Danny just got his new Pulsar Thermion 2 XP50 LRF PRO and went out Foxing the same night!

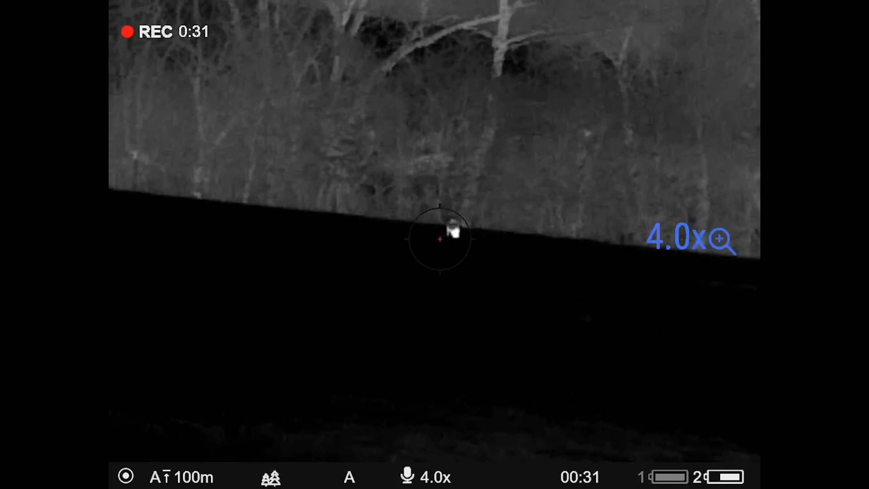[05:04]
at first I was a bit apprehensive, having had an XM50 which had a base mag of a 5.5, but actually when you're hunting, that that times two gives you a far better aperture and the ability to capture really, really good quality in images.
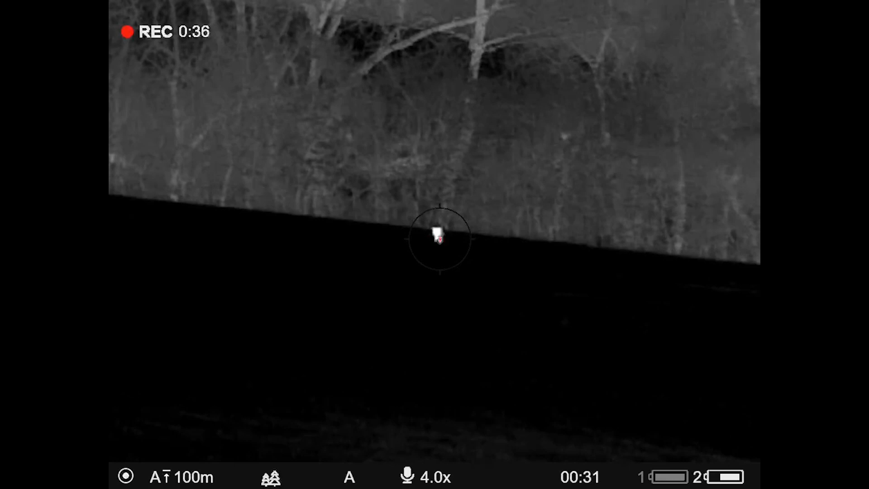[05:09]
And not so much image, you've got a really good full panoramic view of your killing area, your hunting area.
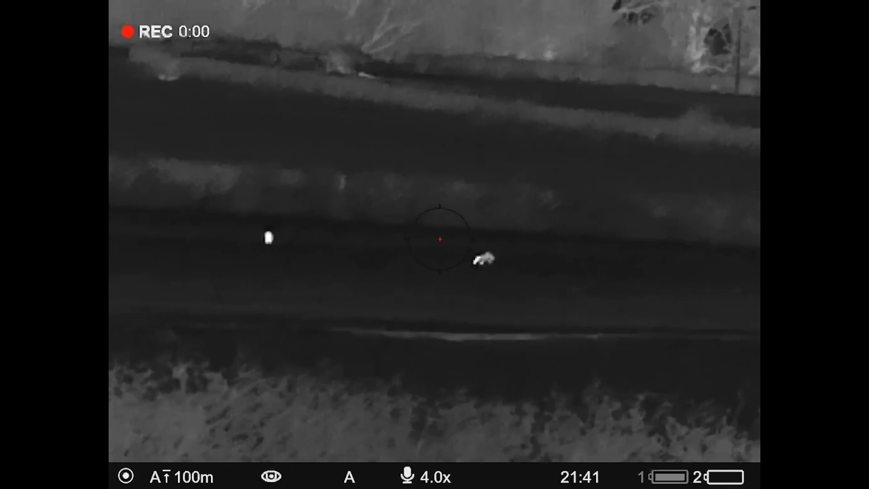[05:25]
What it does really allow you is to go from that 2 to 4 quite
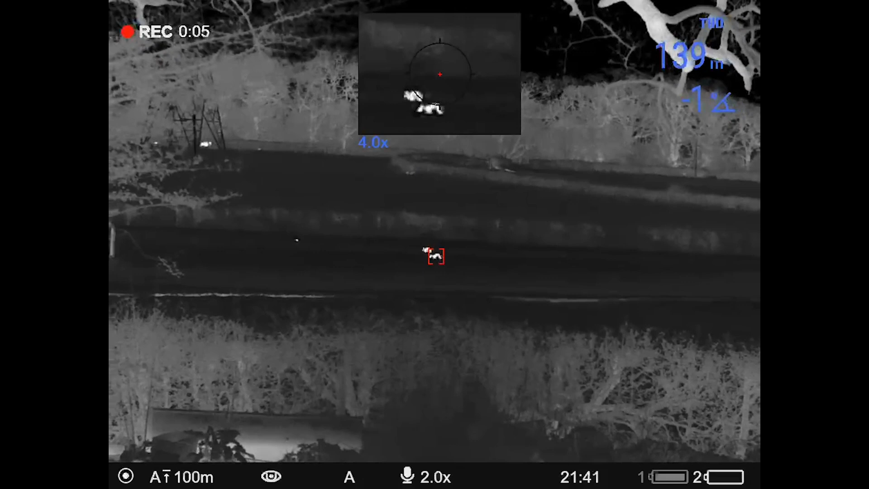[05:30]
quickly with a small click of the back left button, and that allow you to take it up into 4, 8 and then 16 if required.
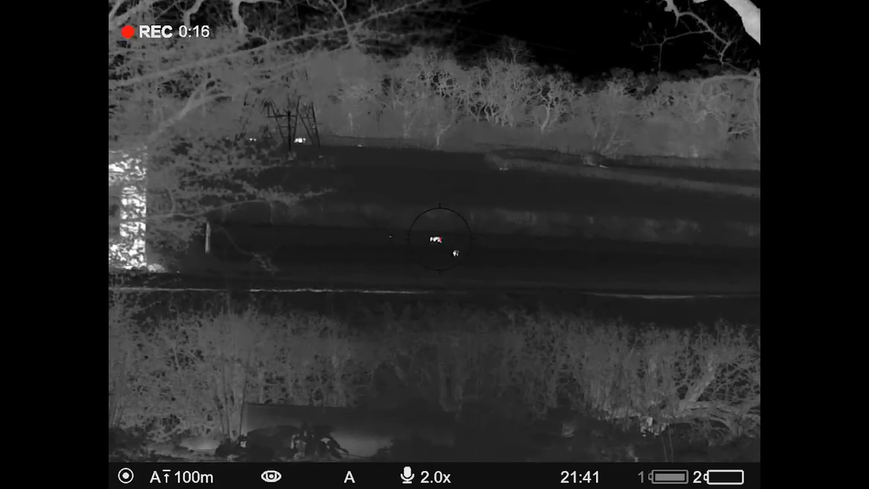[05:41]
4 from the times 2 to times 4, the 4 was still better than the XM50 base mag,
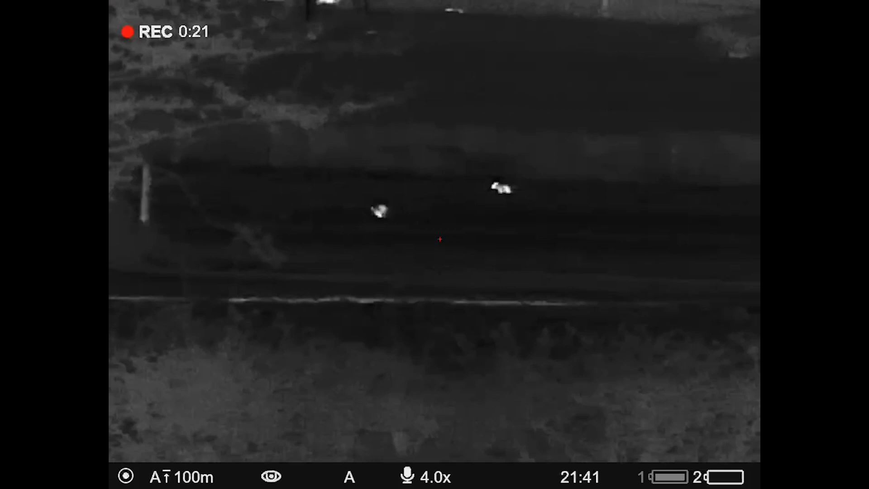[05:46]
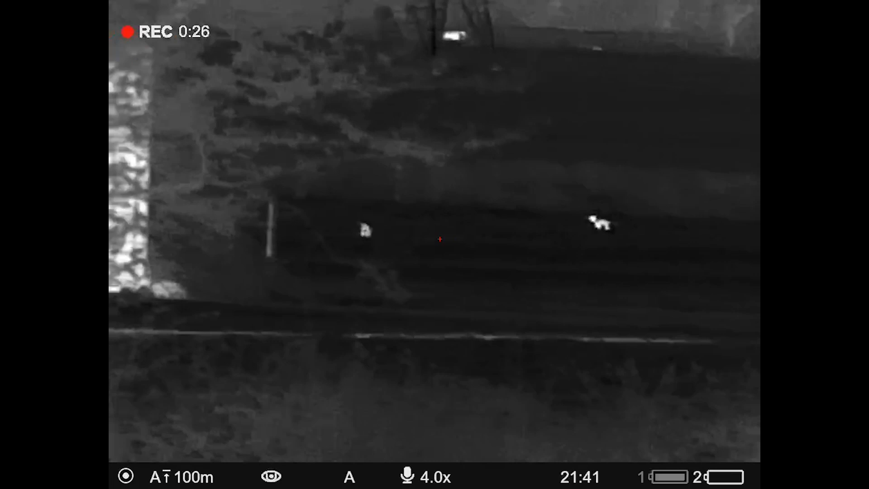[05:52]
and then the times 8 was again, it you start losing, because it's obviously digital, you start losing a bit of the quality.
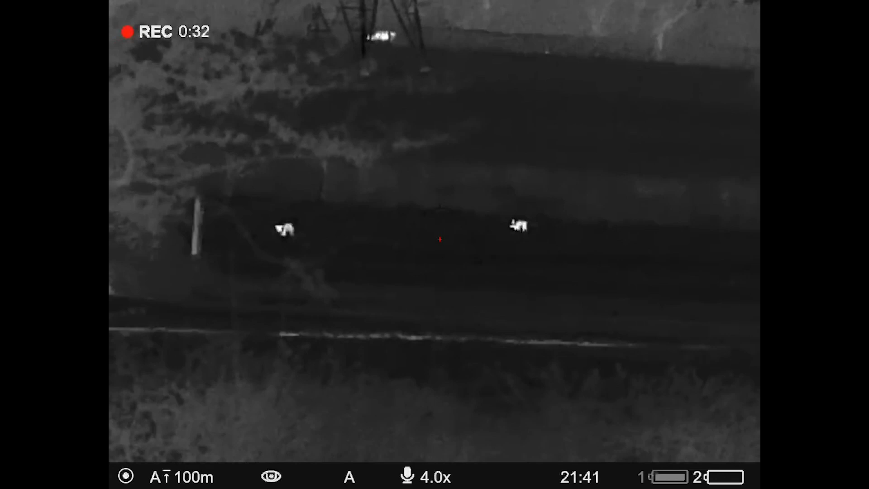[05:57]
But the ability to shoot on the times 4 base mag,
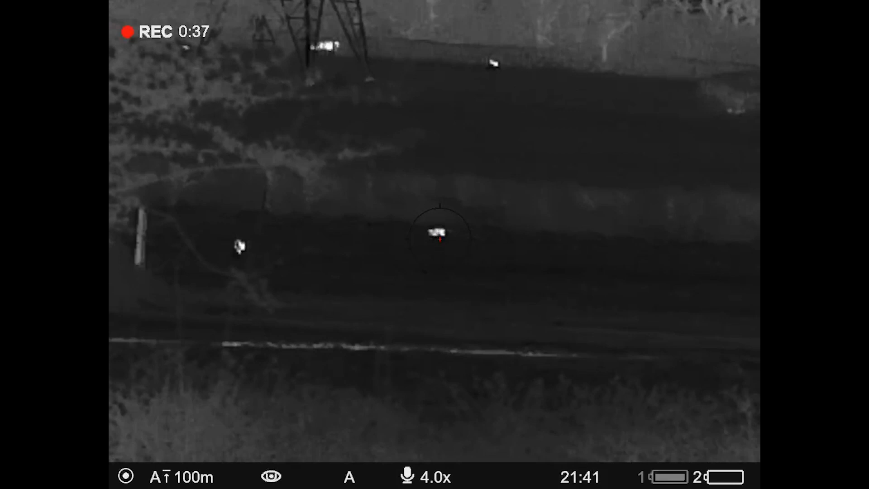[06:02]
you know, it was fantastic.
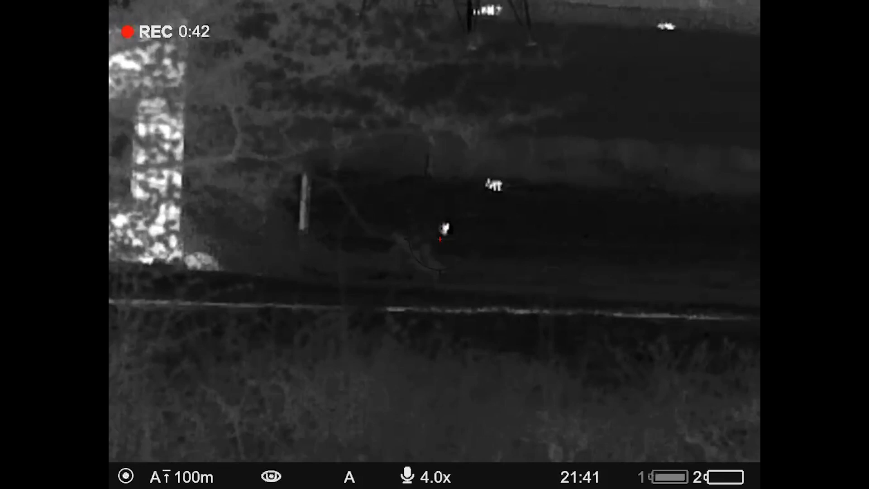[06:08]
That, you know, find your target, bang it in, look at your target. Yeah.
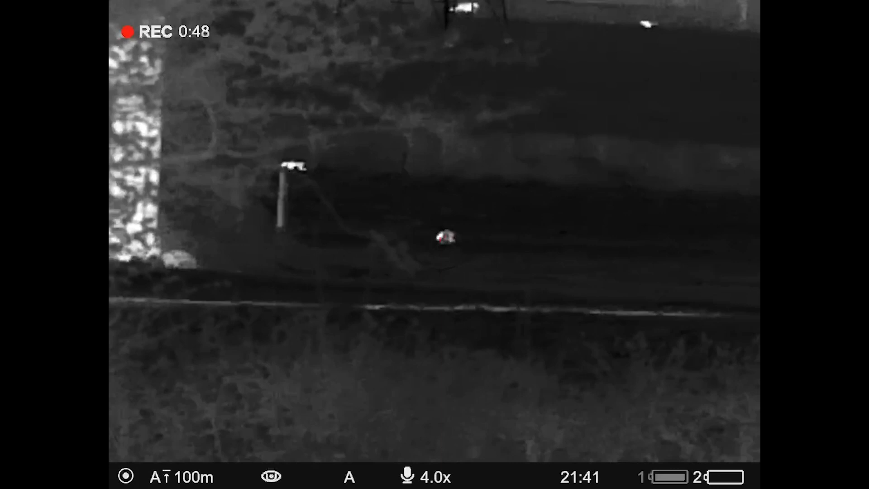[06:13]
Especially I'm shooting between 100 and 150 meters, so to be honest with you, times 4 is more than adequate for me in that perspective.
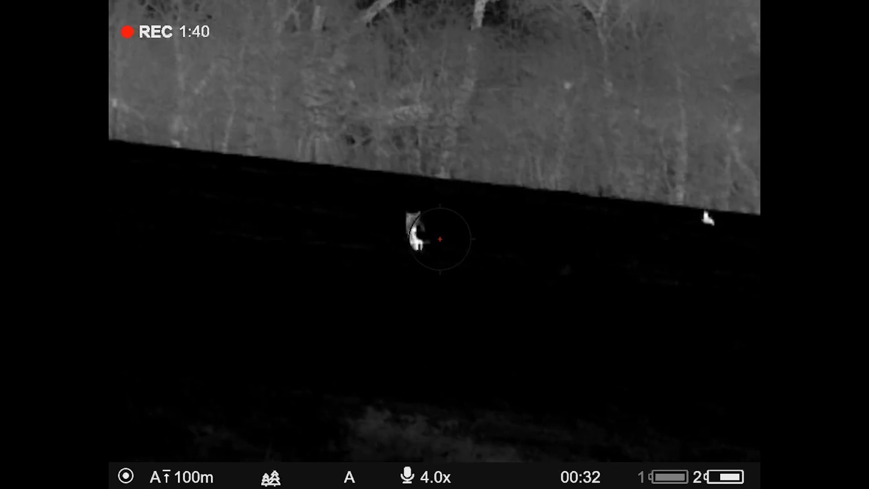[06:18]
But further out, then we obviously wanted to up that magnification. That's more to follow.